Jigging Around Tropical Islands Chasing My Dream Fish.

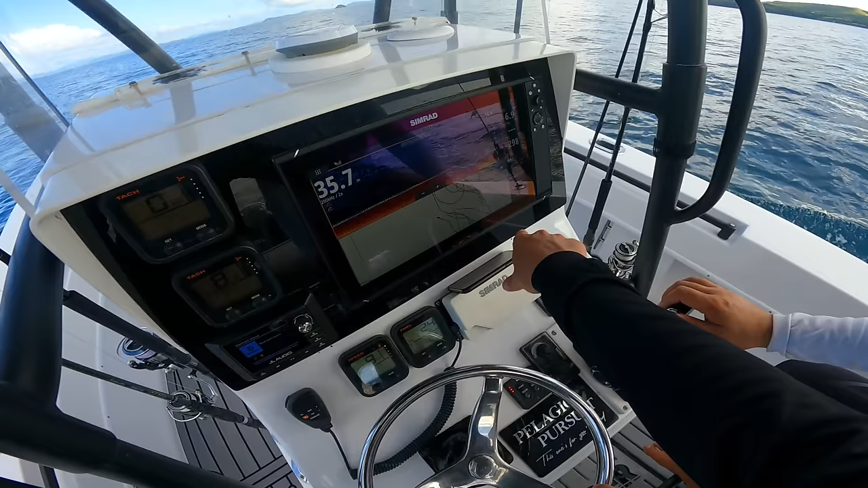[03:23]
You can see we're doing a lot of squiggles around, drifts around, and just coming on this little lump here, and there's a stack of fish sitting right on it.
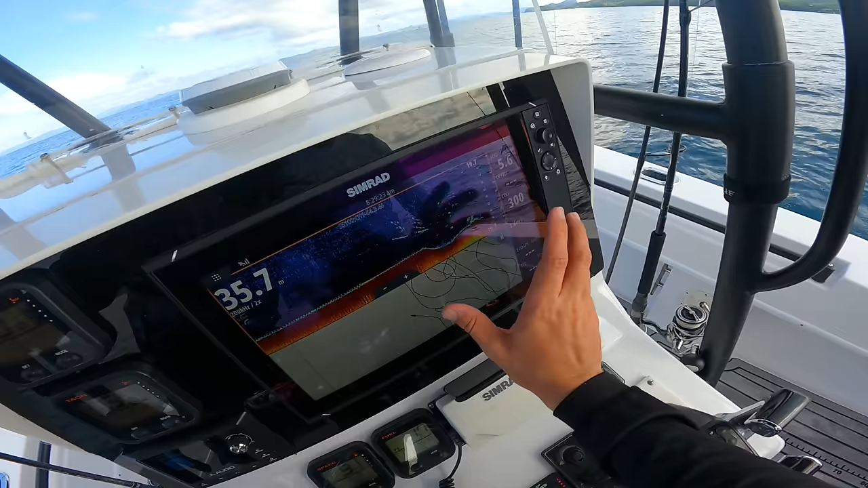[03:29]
Super small, like that would only be, you know, a few meters.
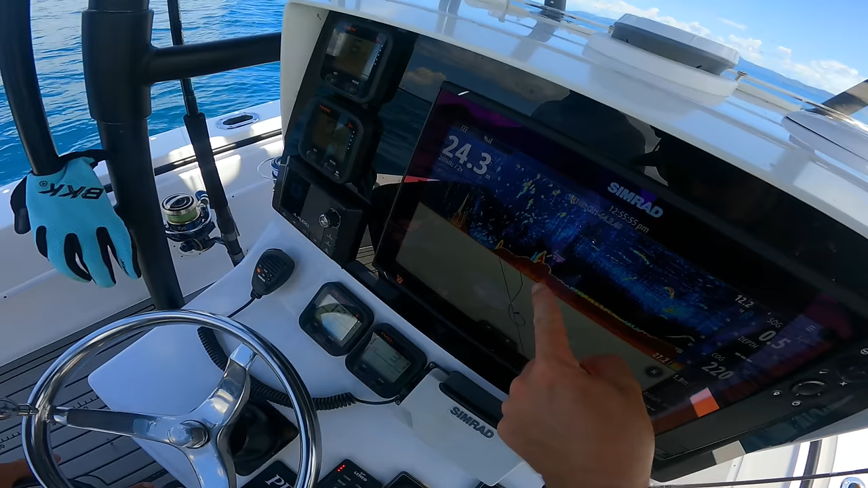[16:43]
So you got this little lump here, bait ball on it, and just a singular fish. Oh, I think we're dropping right into a couple. Yep, there's my jig. Going down, and I'm in.